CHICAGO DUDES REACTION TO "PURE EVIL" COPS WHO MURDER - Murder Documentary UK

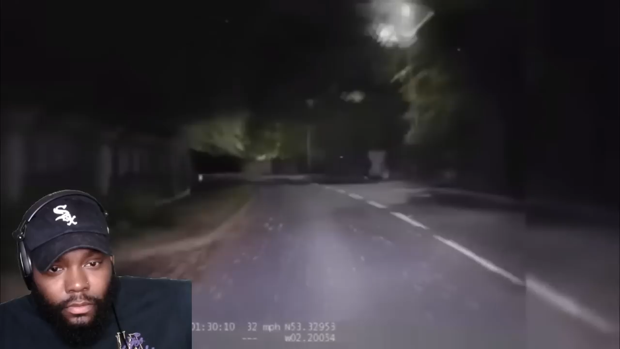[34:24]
At 1:30 in the morning, he was seen by a police patrol on a road near his home, and they stopped to talk to him. Nothing too suspicious as far as the police were concerned, kind of thing that they're dealing with every day of the week.
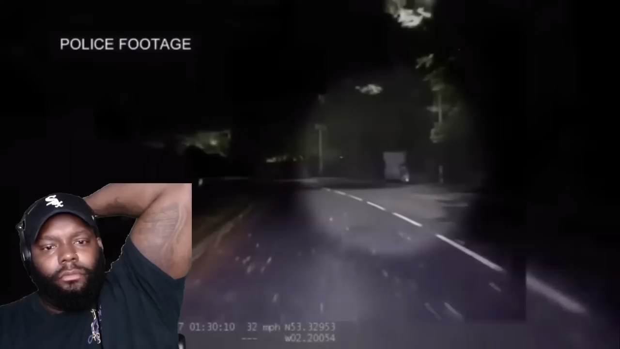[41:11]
But despite his best efforts, he had been spotted by police acting suspiciously in the early hours of the following morning as he was making his way home from dumping Leanne's body.